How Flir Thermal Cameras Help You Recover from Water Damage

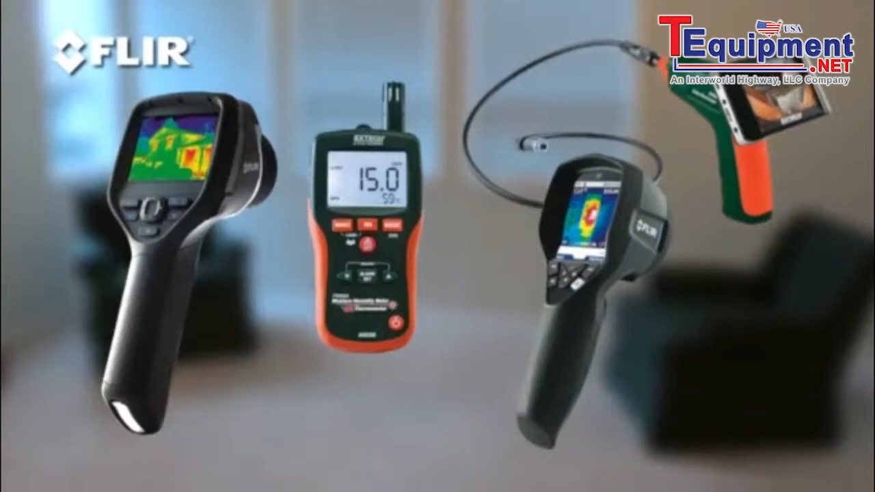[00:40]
Part of the problem is figuring out where all the wet areas are in the first place. It isn't always obvious.
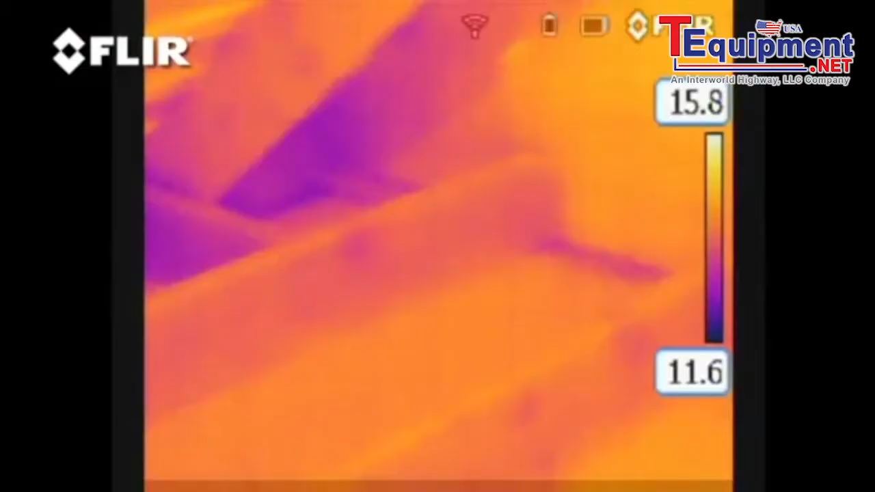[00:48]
Water has a way of leaching into nooks and crannies and going wherever it wants to.
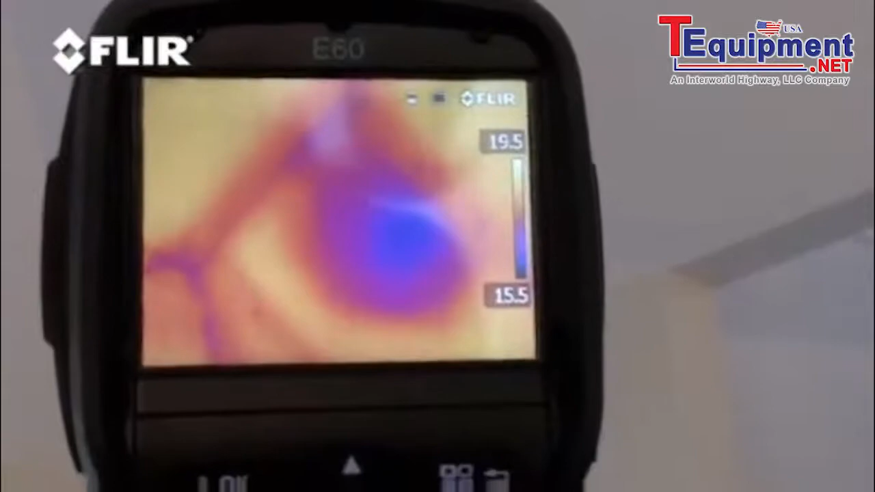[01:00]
That's why a FLIR thermal camera is a must-have tool.
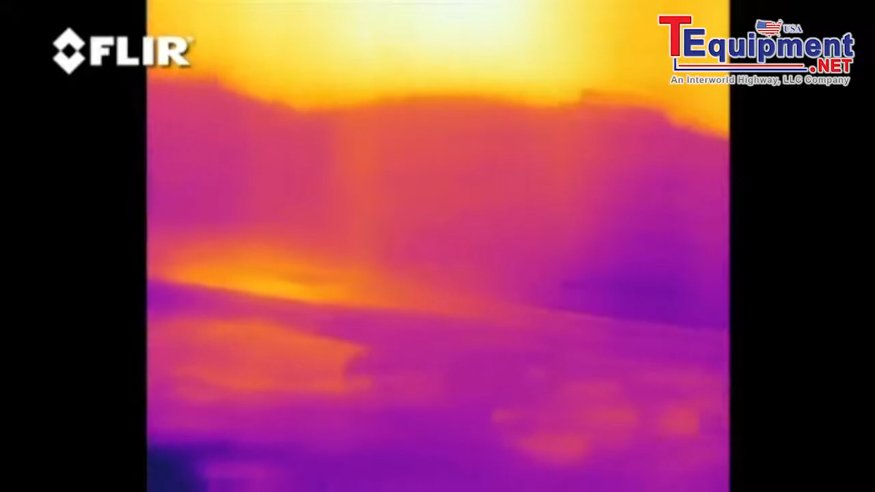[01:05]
Wet areas are typically cooler than dry ones
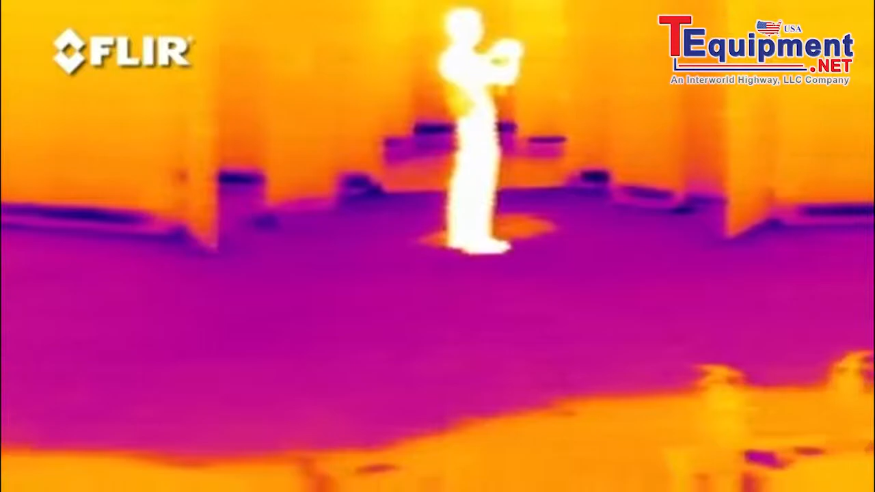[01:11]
and the camera instantly senses those small temperature differences, turning what it detects into images that show you right where the moisture is.
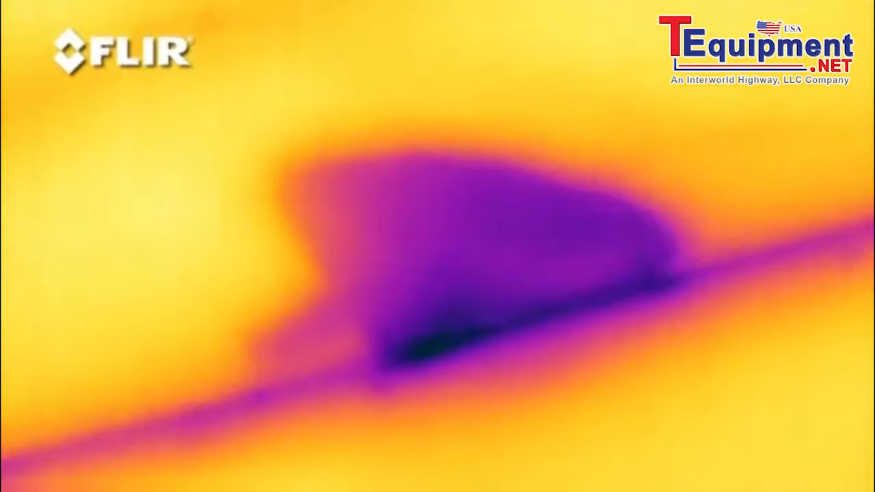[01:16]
In fact, you can see those cooler and warmer spots on walls,
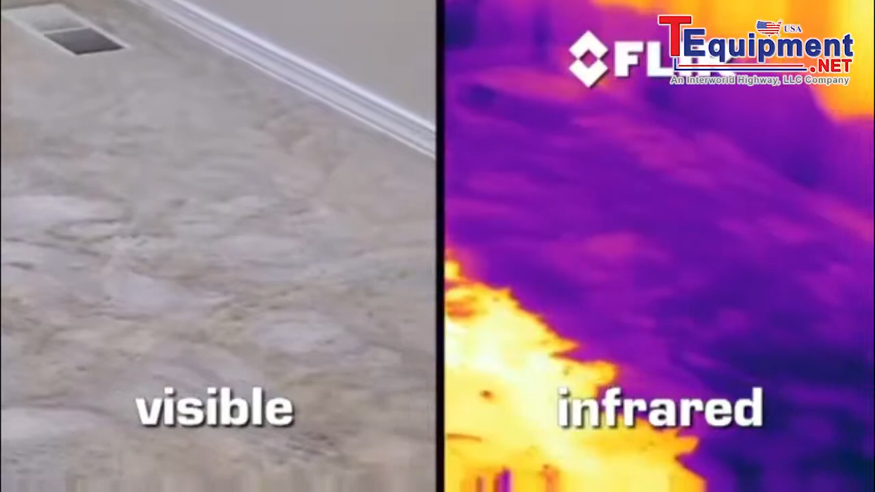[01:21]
ceilings and carpet right up to when the last bit of moisture evaporates.
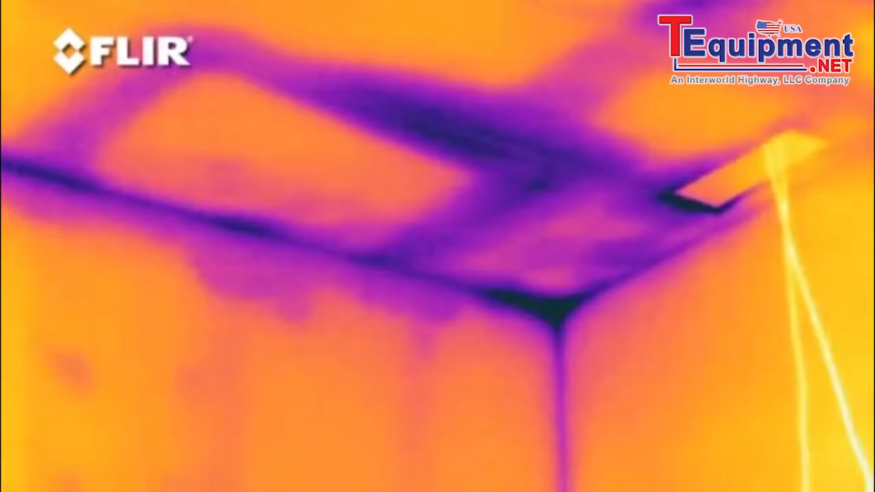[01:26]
So you can even catch areas that are barely damp. A moisture meter is also helpful to confirm what you're dealing with.
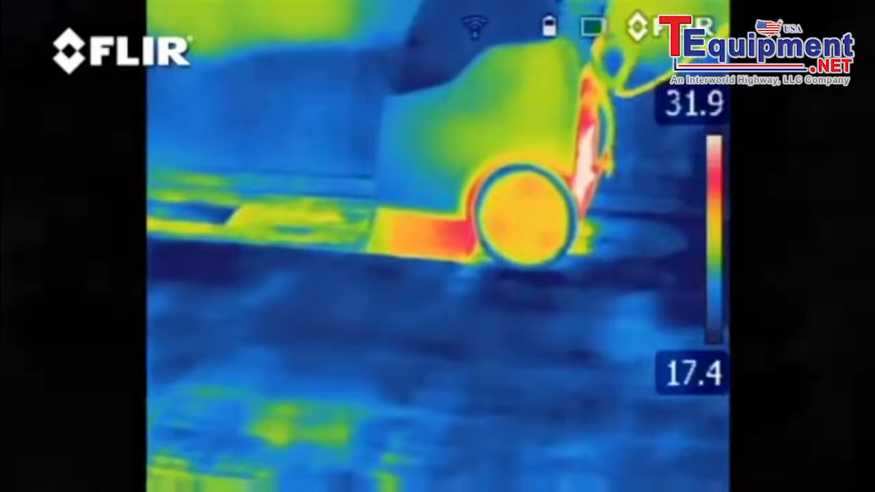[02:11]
Next, time for the carpet blower. This will help get some air moving and dry out the flooring.
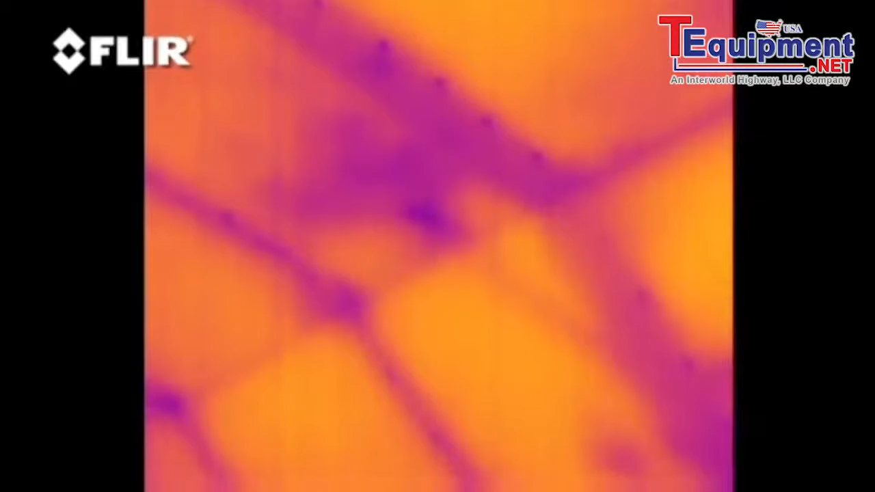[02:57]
These dark points here are actually drywall screws.
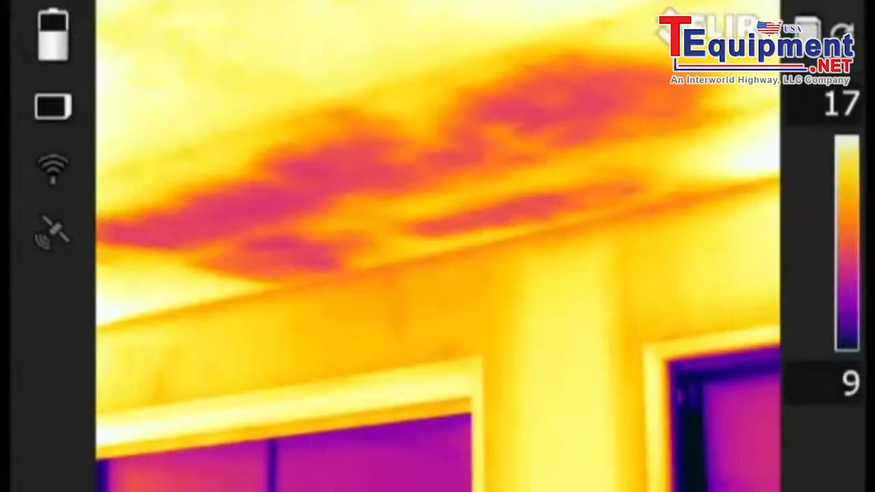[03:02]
This looks like some of the insulation may have been removed from the damsack, maybe from getting wet, or perhaps it was poorly installed from the start. The insulation is completely missing here.
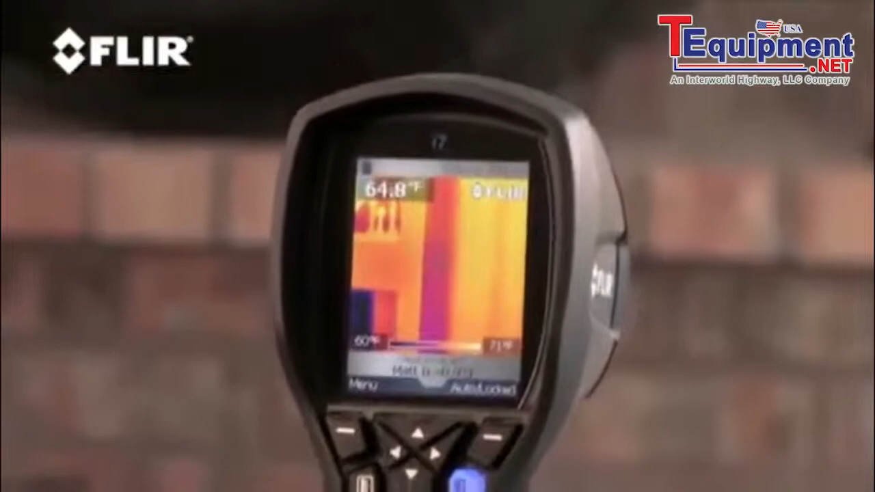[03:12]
On screen: spot 64.8°F, scale top 71°F
This place could use some improvements. Restoration after water damage from a storm or plumbing leak is a whole lot easier with the help of a FLIR camera, that's for sure.
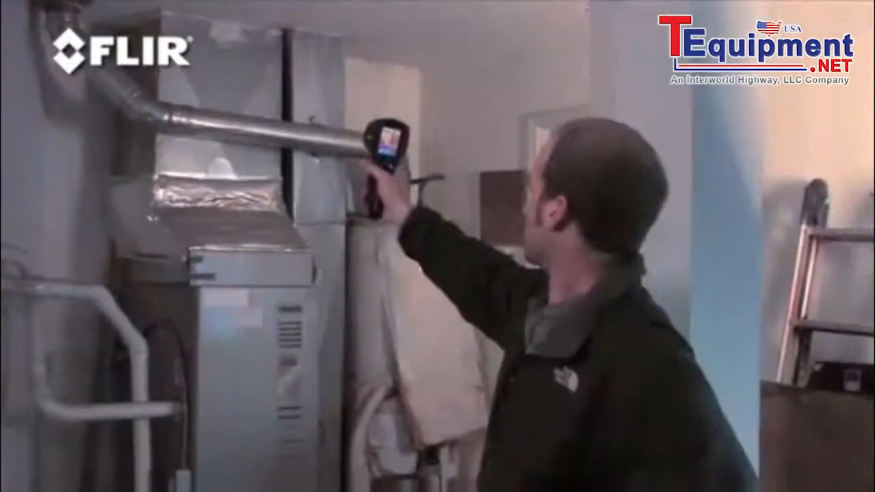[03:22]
And as you've seen, it's pretty handy for other building issues too.
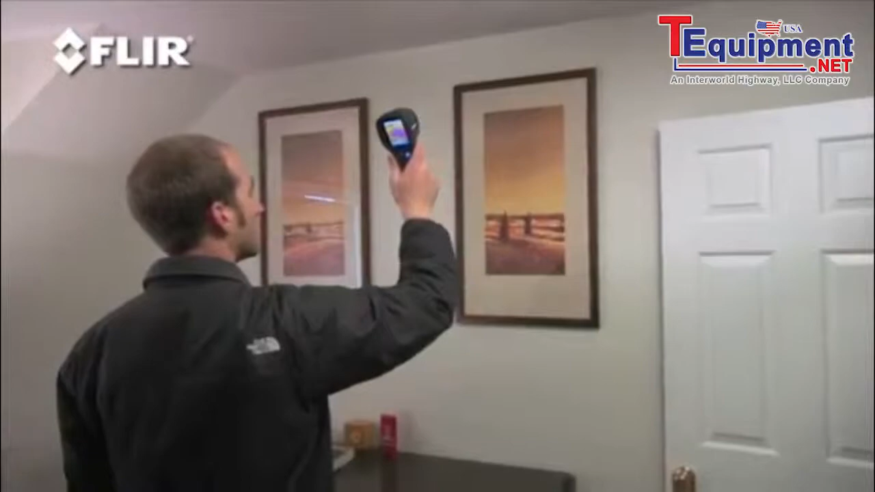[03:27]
It's amazing the problems you can uncover and what you can show, especially when you can see the invisible.
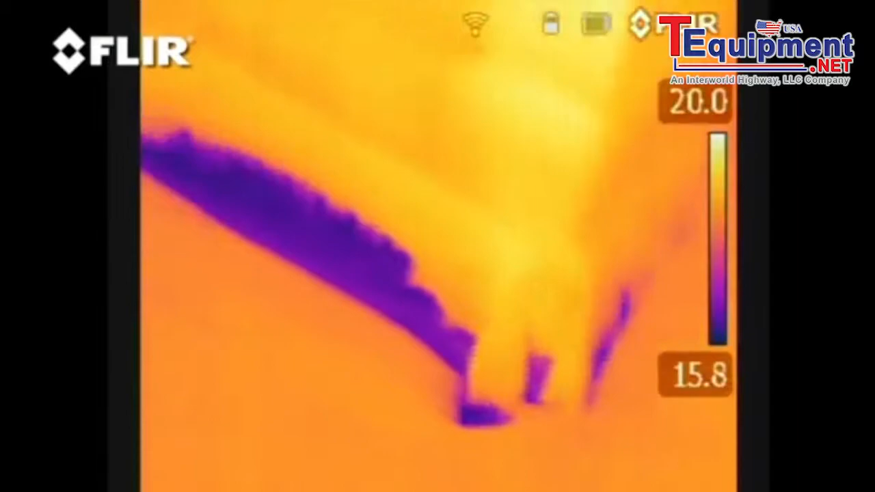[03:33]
That's what a FLIR thermal imaging camera does for you. Simply put,